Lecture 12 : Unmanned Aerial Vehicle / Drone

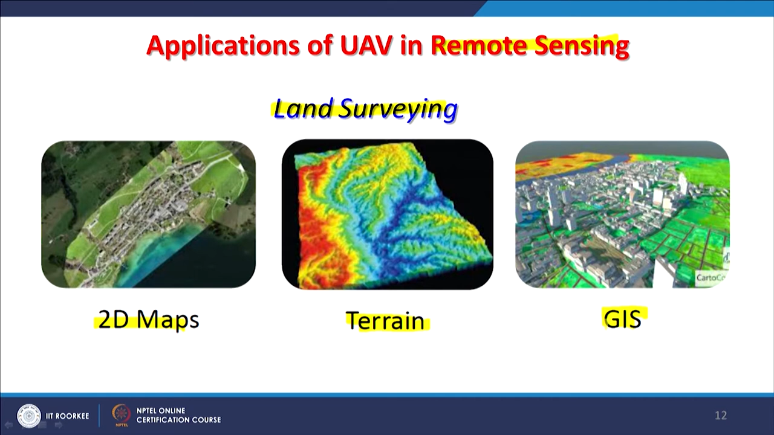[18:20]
So, first one is the land surveying and of course, 2D maps can be created and digital elevation models can also be created. These products are from there only and GIS or 3D mapping can also be done using UABs. In civil engineering, engineering for infrastructure inspections, a big bridge has come now we would like to inspect how it is performing or are there any problem. So, it can be used for bridges and cell phone towers, power lines, solar panels as in the picture it is shown that it is being used for bridge. And of course, the feasibility surveys also may be for transportation routes or other things.
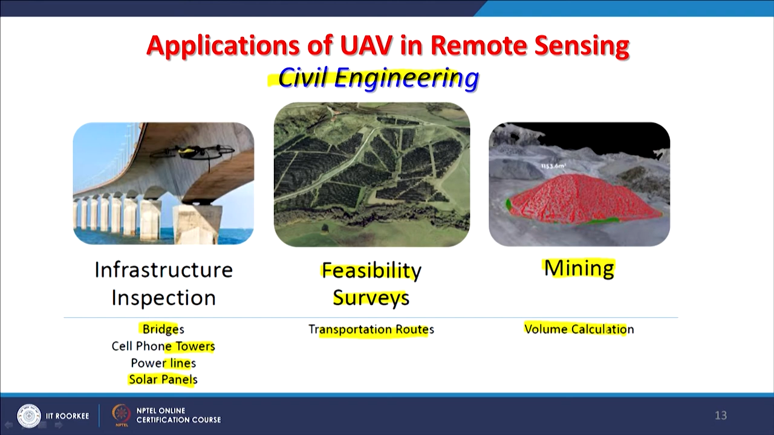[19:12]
Mining people have also started using for volume calculations and other related operations in the mining industry. Agriculture applications like crop monitoring as you can see here that there might be some problem in here in the plants.